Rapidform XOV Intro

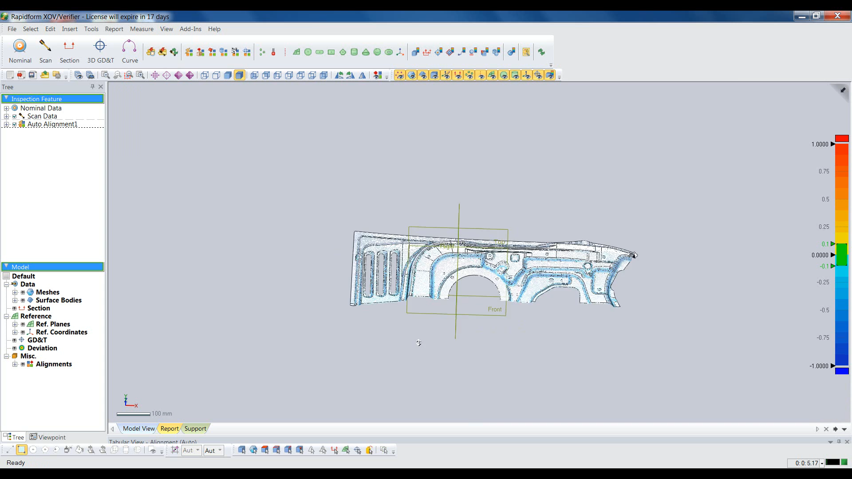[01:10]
XOV is well known for having some of the most accurate alignment algorithms in the industry.
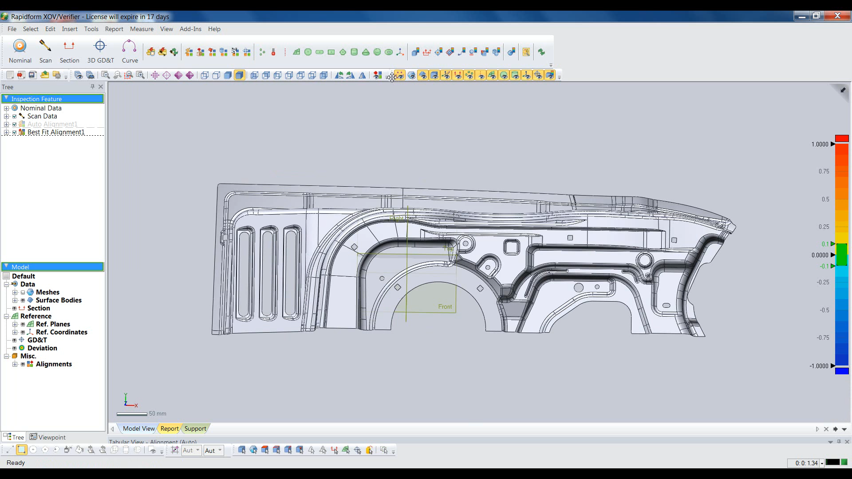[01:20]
Now that the scan is aligned, we can begin comparing it to the CAD model.
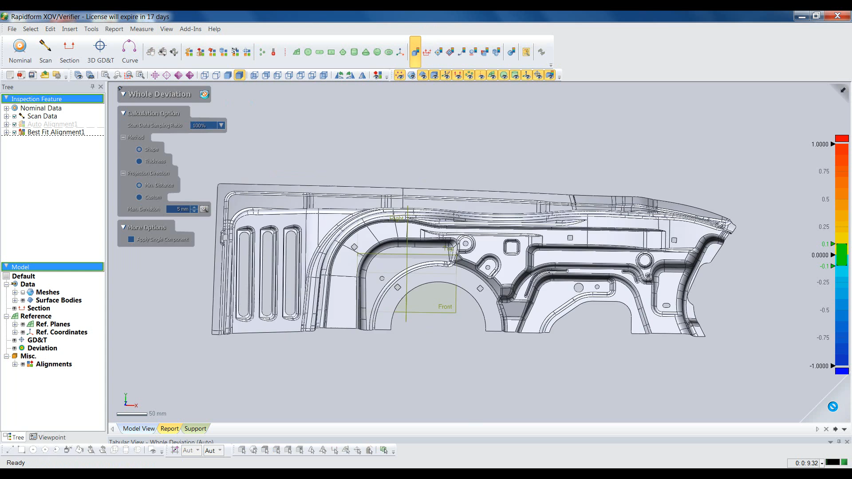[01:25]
We'll start with a hole deviation, which is going to show a color map that gives us an instant view of where the part is in and out of tolerance. Green is within whatever tolerance we define for the part. Red and blue mean the part is above or below the nominal.
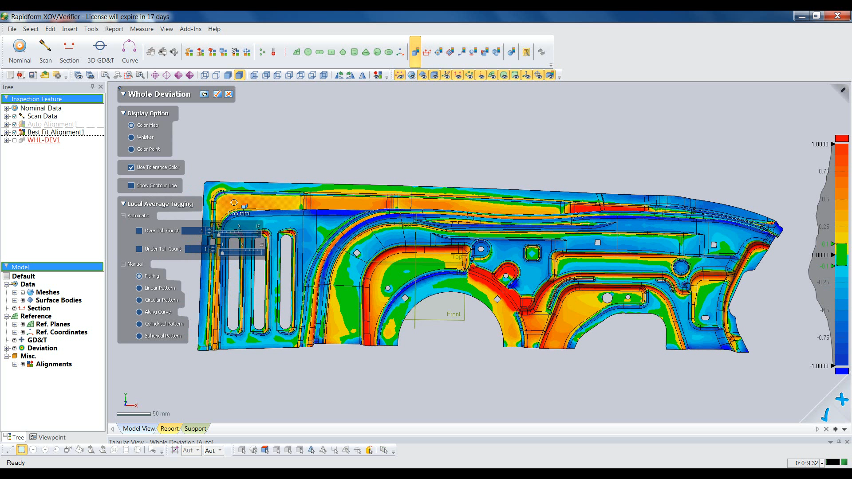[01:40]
We can pick anywhere on the model to get instant deviation callouts at specific locations.